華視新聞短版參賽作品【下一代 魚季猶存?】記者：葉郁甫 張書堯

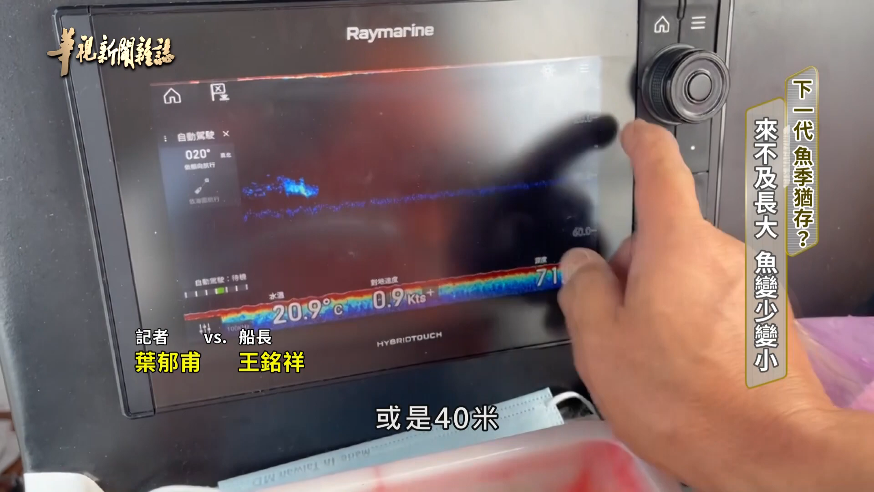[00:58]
On screen: water 20.9°C, speed 0.9 kn
40米整排都是紅布隆東的跟過去比差很多差很多